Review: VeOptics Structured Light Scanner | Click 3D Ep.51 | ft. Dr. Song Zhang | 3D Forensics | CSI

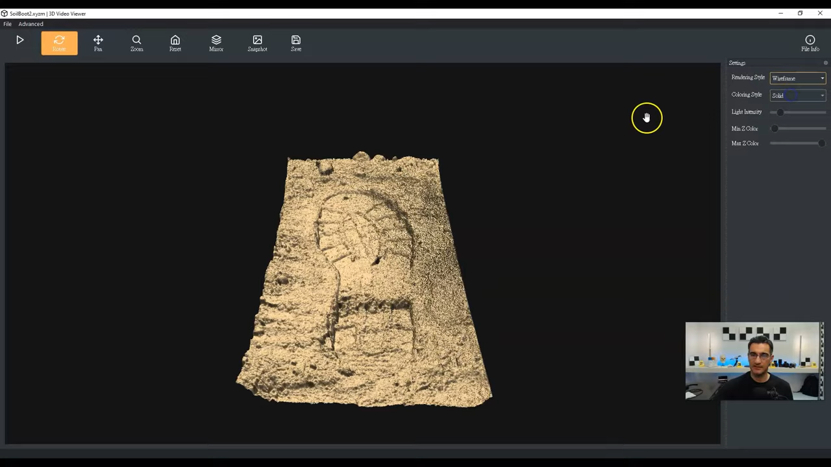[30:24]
point cloud, wireframe, and stuff like that. So if you want to get in and really see the wireframe, you know, we can do that here as well.
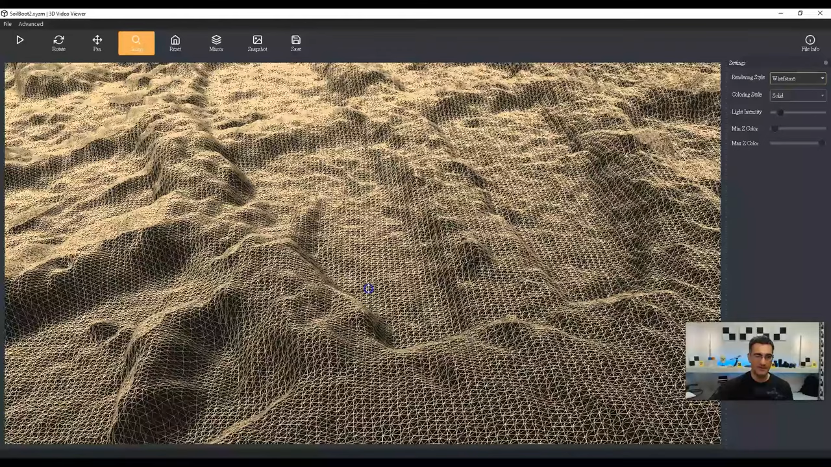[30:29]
You can rotate it around and view. So it's a pretty simple viewer and I didn't want to spend a lot of time on it, but I did want people to know. The other thing that I wanted to address here is the accuracy. And that is something that depends on the mode. So if you're using the high res mode versus the low res mode, but, um, you know, you can get up to about 80 micron. And it just depends. Um, there are some other factors like the type of surface that you're scanning. If you have a very dark surface or a very wet surface,
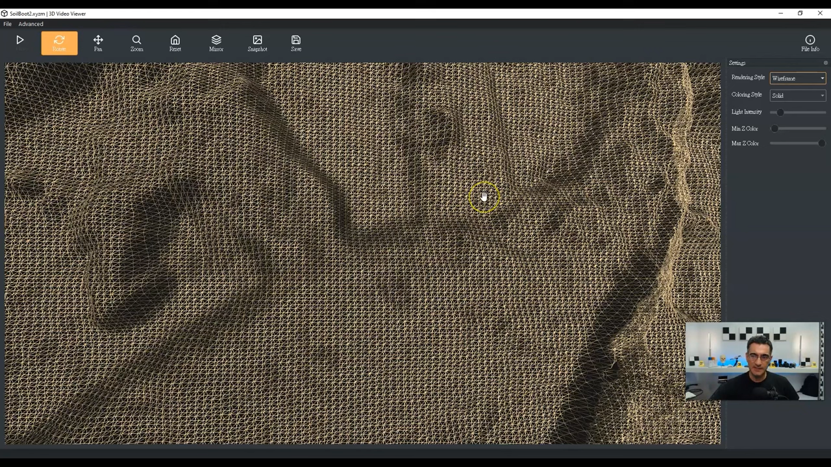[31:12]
or if there's something shiny, or if you have sand with like little bits of glass or things that sort of sparkle or reflect, then that can cause little artifacts and things like that too. So it's sort of not a, uh, concrete answer is a little bit of gray there when it comes to accuracy, but this is a prototype. Uh, it's doing a pretty good job and you can kind of see, let me just zoom in here, you know, sort of the level of detail that you're getting.